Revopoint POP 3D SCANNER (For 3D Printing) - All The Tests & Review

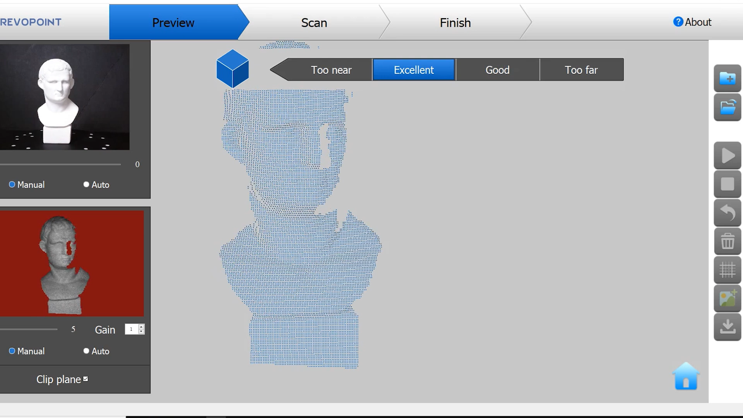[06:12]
At the left we can see the images from the infrared and RGB sensors. Under each one of them we can adjust the exposure and gain or set to automatic. The clip plane is used to remove unwanted planes in the scene, such as the turntable, a desktop or the floor.
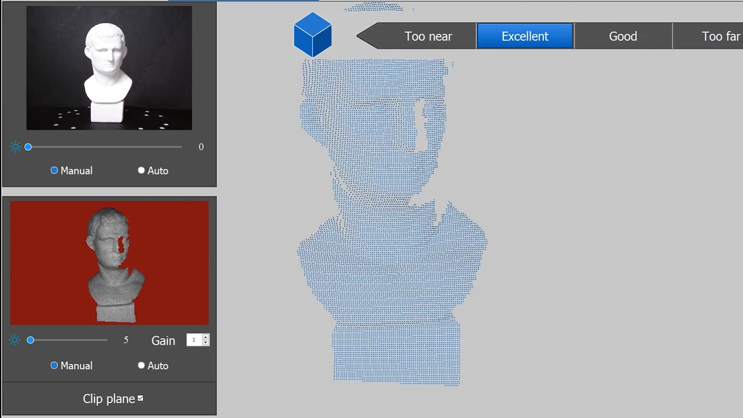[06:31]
At the right side we have the buttons in sequence, and this way very straightforward. To start a scan we click on the top button.
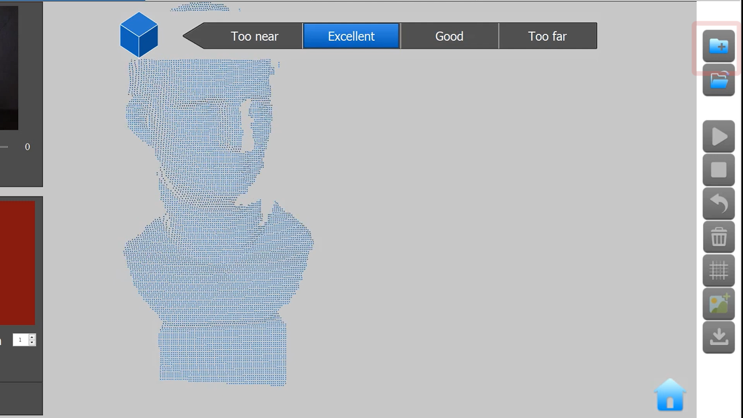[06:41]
Then we need to choose which type of scan we want to run.
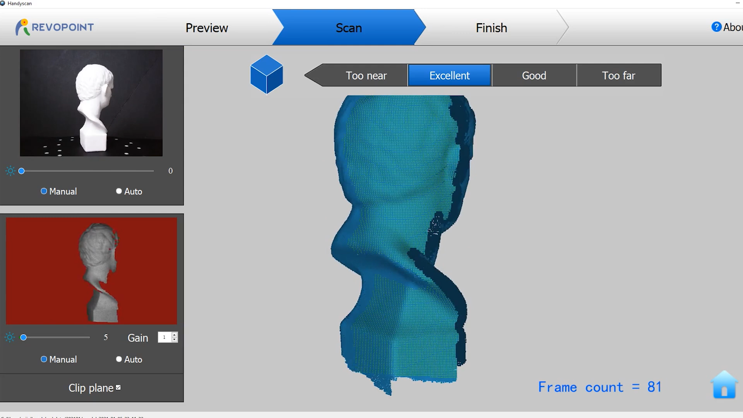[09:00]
It's possible to pause the scan to change
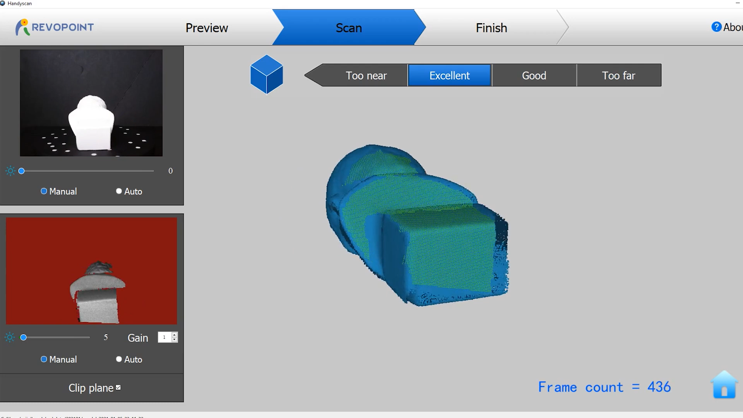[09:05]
the model's orientation and resume the scan.
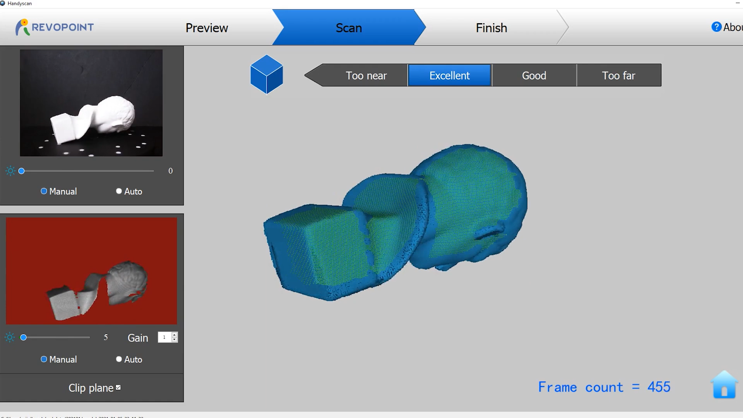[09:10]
Changing the model's orientation is necessary to cover as many angles as possible.
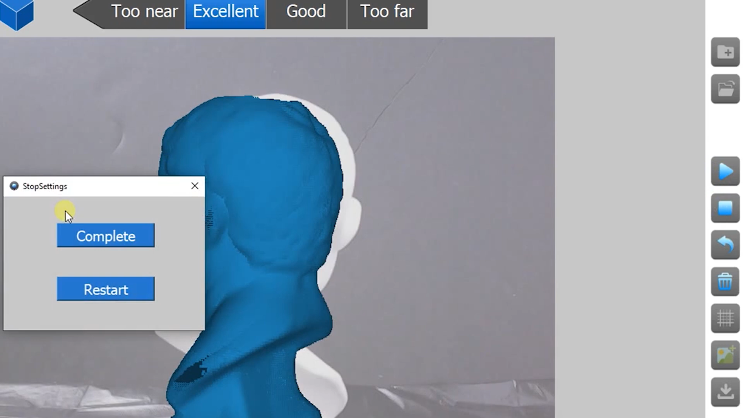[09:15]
The next step after the scan is to create the mesh.
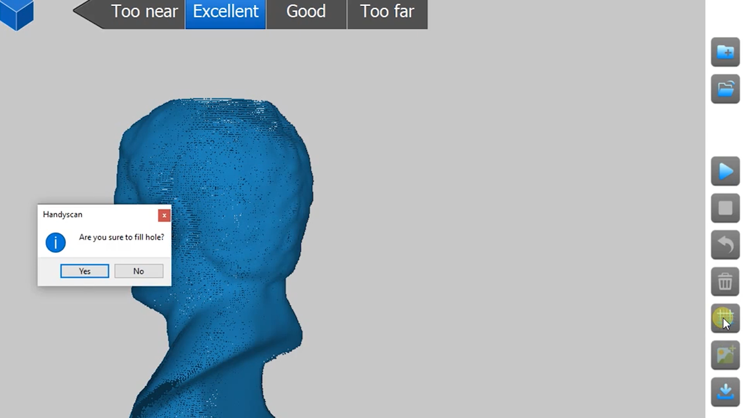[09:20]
If the scan included color texture, we need to process the texture as well.
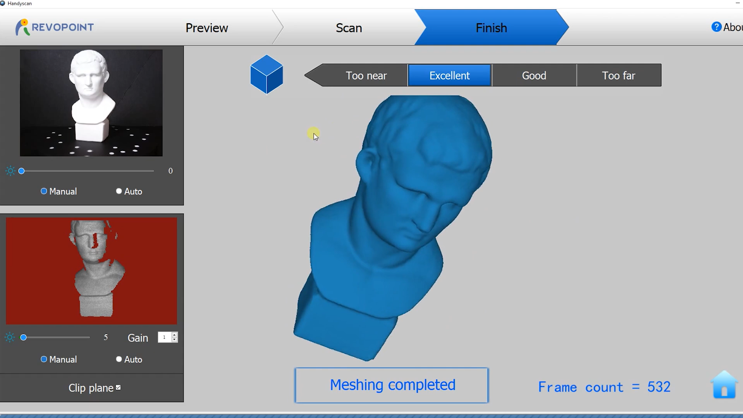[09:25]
If not, we can then click on the final button to export the scan.
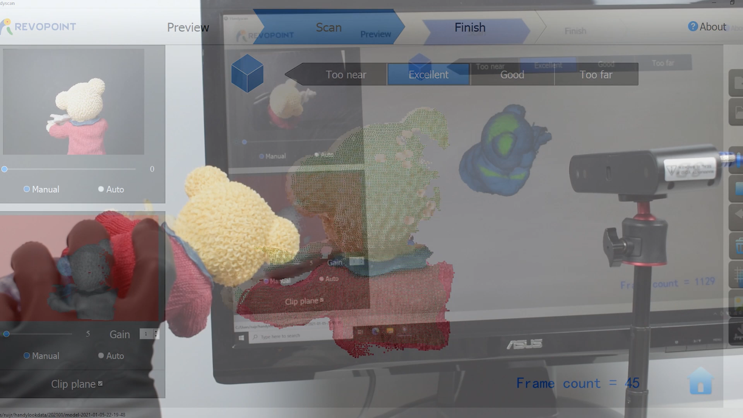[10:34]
To cover all the angles, we can manipulate the model by hand, but for this we need to use the included black glove.
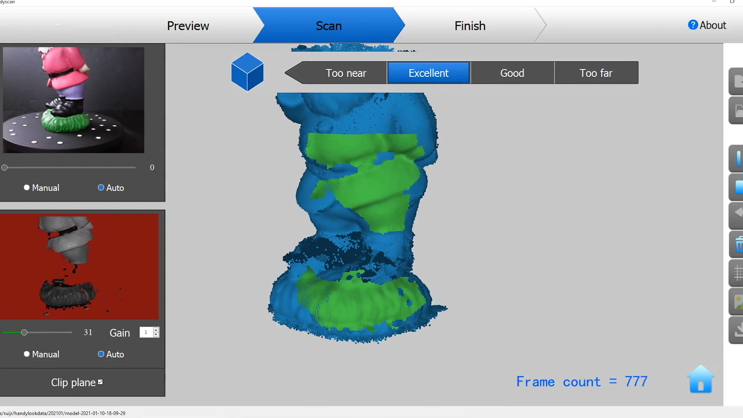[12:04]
For this, we had to use the dark mode instead,
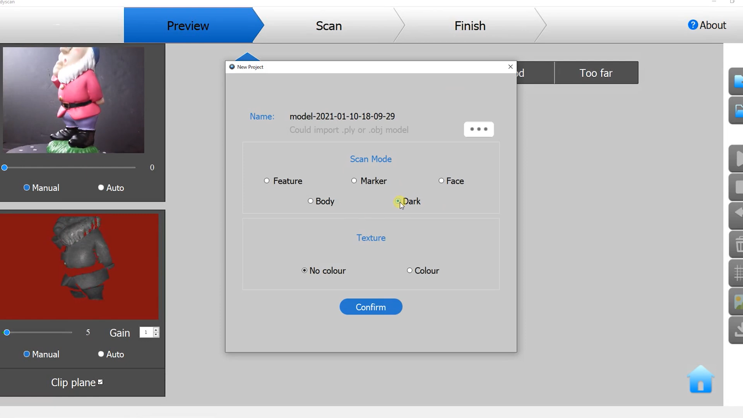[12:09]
but even with this mode, the boots were not scanned perfectly.
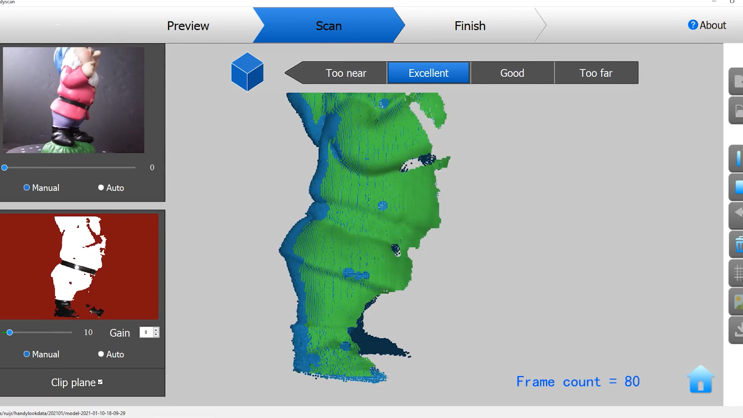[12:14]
There were still some gaps on some areas.
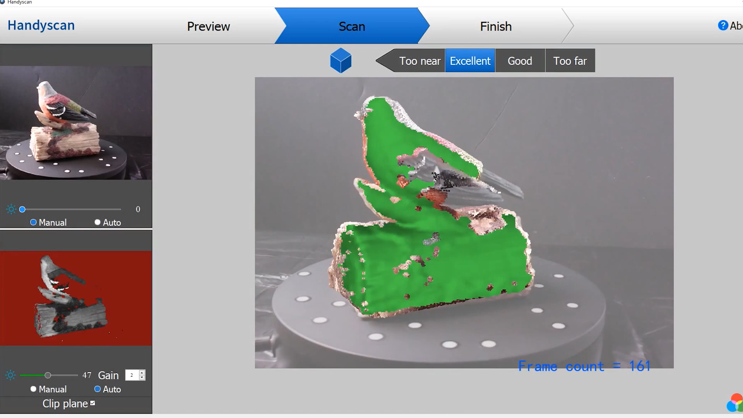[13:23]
The same thing happened while scanning this bird statue.
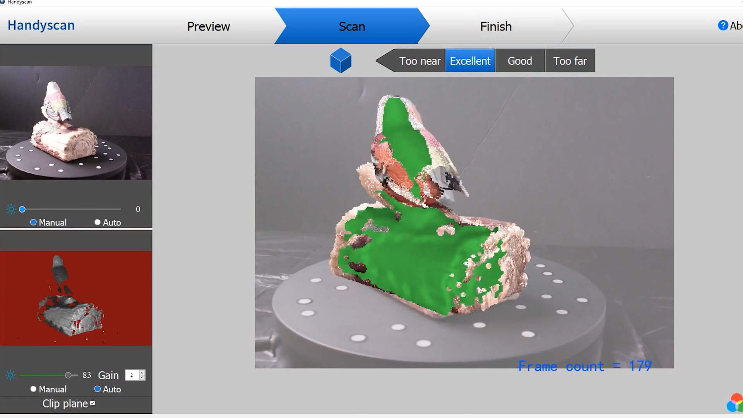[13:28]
The dark feathers on the wings were not captured by the scanner.
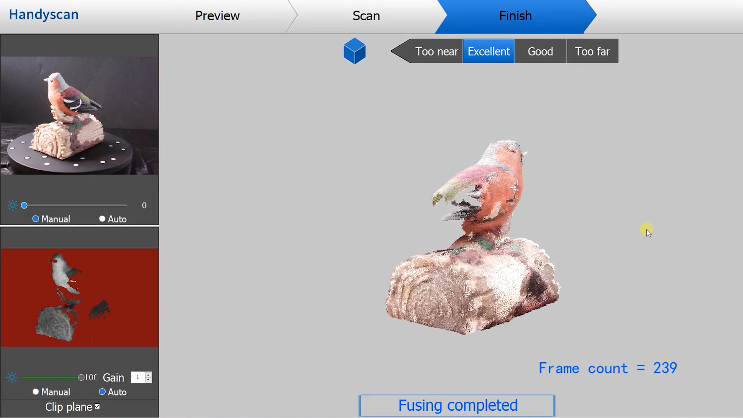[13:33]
However, using the dark mode did help, and the scanner then captured the dark feathers correctly.